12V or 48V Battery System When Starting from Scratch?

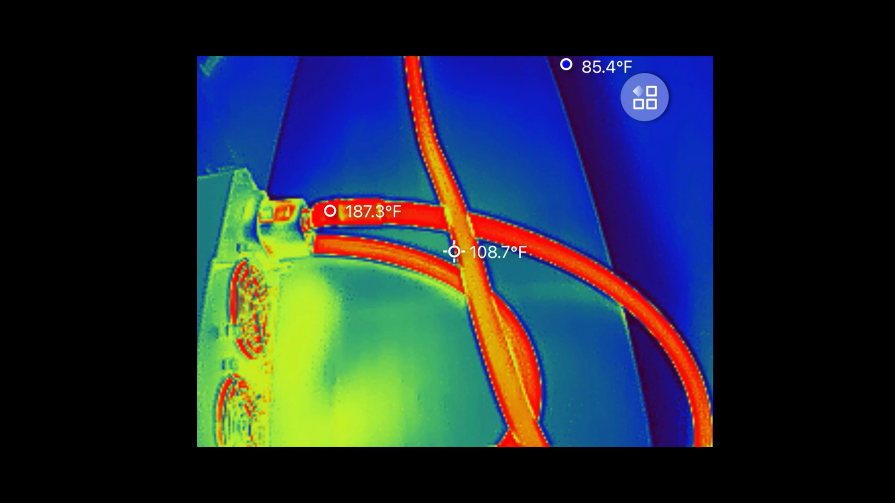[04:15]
On screen: spot 108.7°F
Red cable is at 183 degrees.
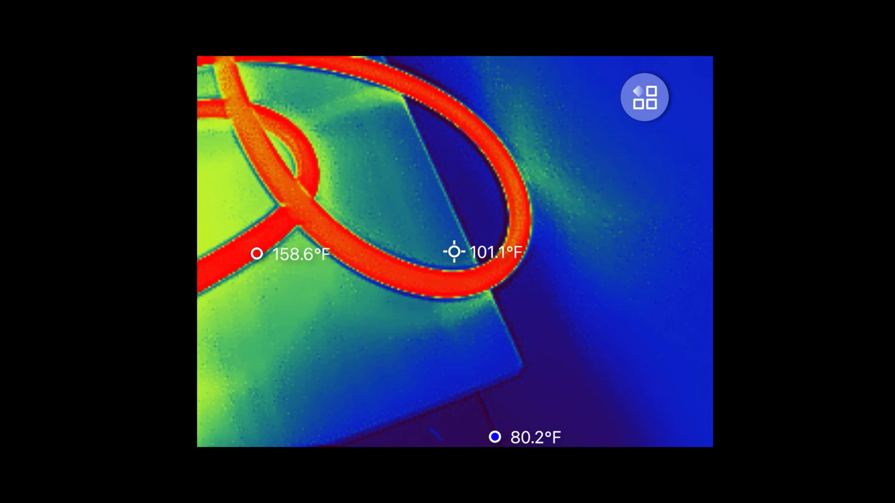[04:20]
On screen: spot 101.1°F, min 80.2°F
Black cable, 140 degrees. Almost too hot to touch.
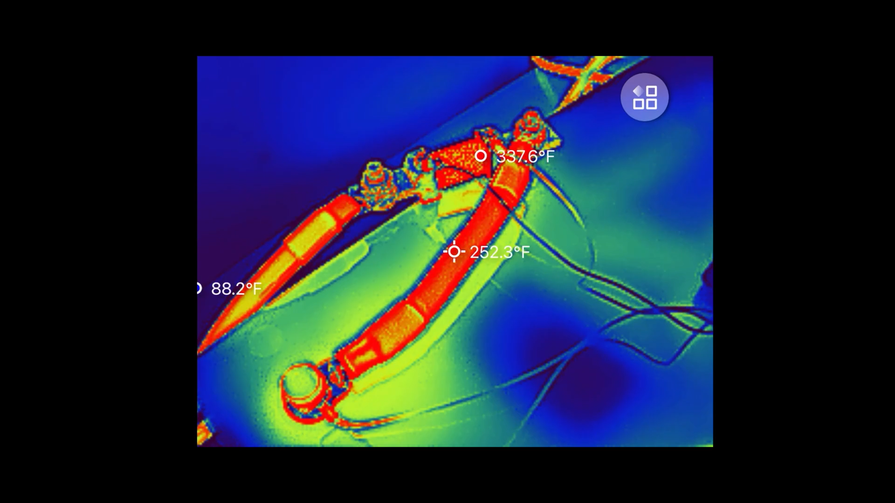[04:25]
On screen: spot 252.3°F, max 337.6°F
The resistor is at 330. I probably should stop this test. With the equipment I have, I can't even push this into cutoff.